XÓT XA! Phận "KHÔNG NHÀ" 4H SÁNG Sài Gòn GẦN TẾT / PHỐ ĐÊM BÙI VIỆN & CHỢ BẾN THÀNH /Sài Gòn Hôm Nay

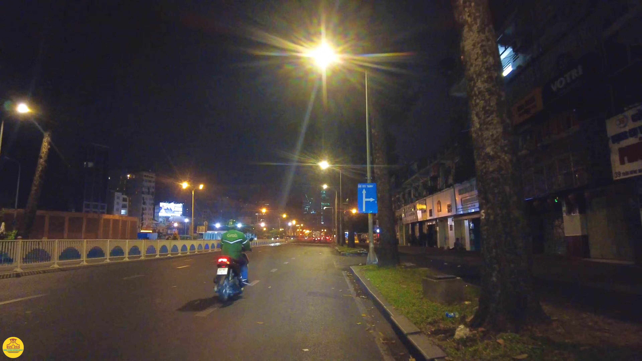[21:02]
Đó, rồi mấy chú xích lô cũng vì vậy mà có khách nhiều luôn. Đó. Bây giờ xích lô thì chủ yếu để chụp hình thôi chứ đâu có ai đi xích lô nữa đâu. Bởi vậy thôi cái mùa làm ăn của mấy chú ở ngoài này cũng được, cũng vui. Ở đây chúng ta về công trường Quách Thị Trang ha.
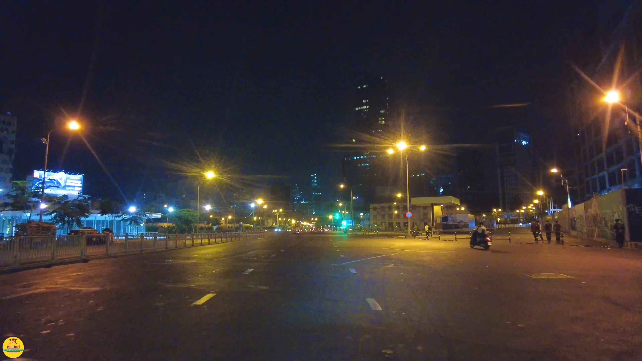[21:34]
Bên tay phải là cái con đường Hàm Nghi đi ra khu vực đường Tôn Đức Thắng ngày hôm nay ha. Ngày trước đó là bến Bạch Đằng, là cầu Khánh Hội đó. Cái quảng trường ở đây này, cái vị trí trống ở đây thì hoặc là trước chợ Bến Thành thì nghe nói là năm nay người ta cũng tổ chức cái hội chợ,
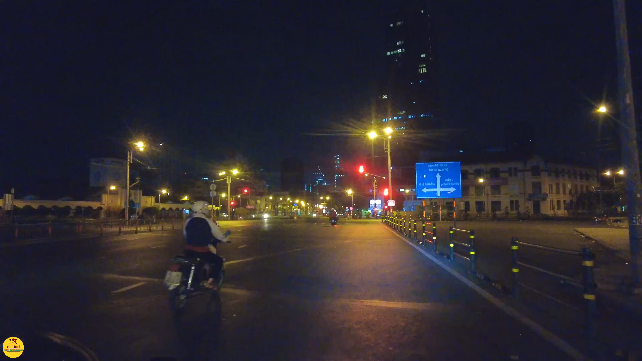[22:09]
Và cũng như buôn bán rồi vui chơi. Không biết là khi nào bắt đầu em chưa thấy làm. Đây là cái sở hỏa xa này,
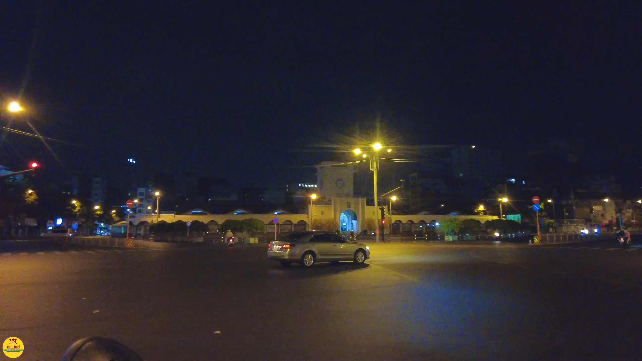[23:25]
Em đi một chút vào phía trước chợ Bến Thành.
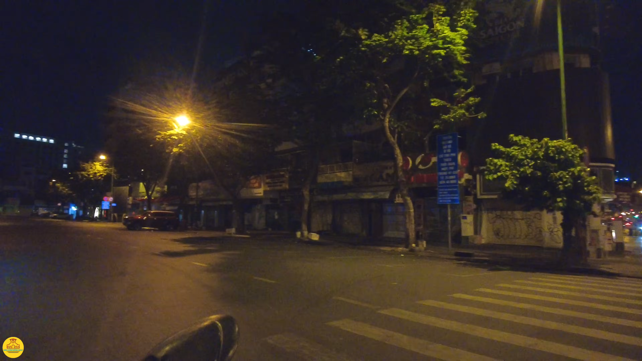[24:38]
Chưa có ai buôn bán gì hết, chưa có sạp nào ra luôn. Bên phải của em là đường Lưu Văn Lan, Tạ Thư Thâu đó. Phía dưới này là bán cái chợ này, cái chợ ăn uống. người ta lại bây giờ người ta bắt đầu đó, có bún bánh phở đó phân phối rồi đó.
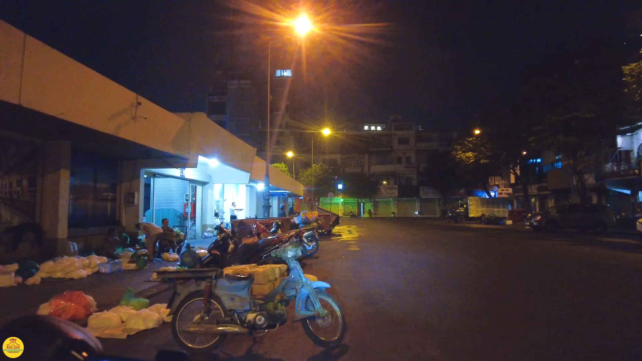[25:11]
Giống hồi nãy ở ngoài chợ Thái Bình, ở đây ra ngoài con đường Lê Thánh Tôn rồi. Rồi em quẹo trái nha.
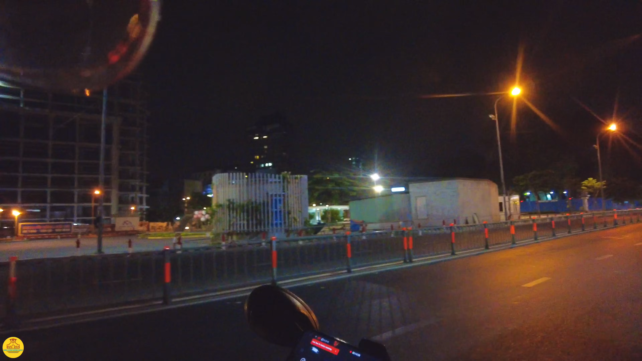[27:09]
Ở phải đây thì chúng ta đi về đường Nguyễn Thị Nghĩa và đường Nguyễn Thái Học.
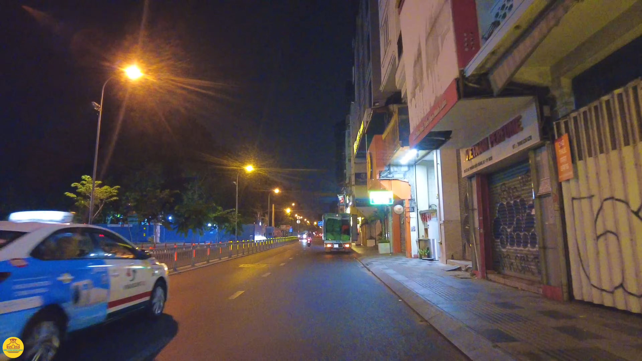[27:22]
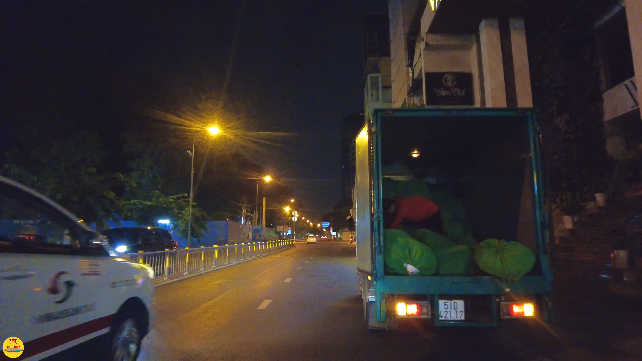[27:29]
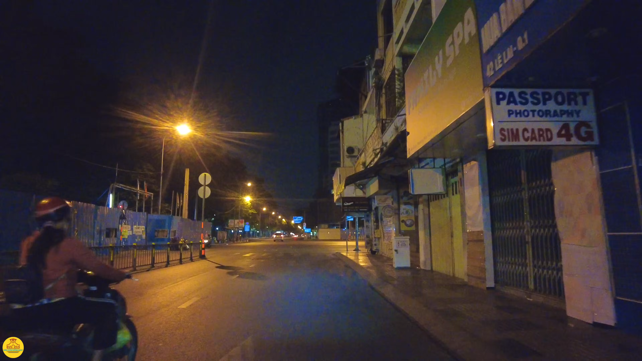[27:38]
Em đi về ngã 6 Phù Động đây, trên con đường Phạm Hồng Thái nha. Tính đi thẳng ra đường Lê Lai luôn, nhưng mà để mời cô bác anh chị nhìn lại một chút cái ngã 6 buổi sáng sớm này. Đây là khách sạn GIỮA đó.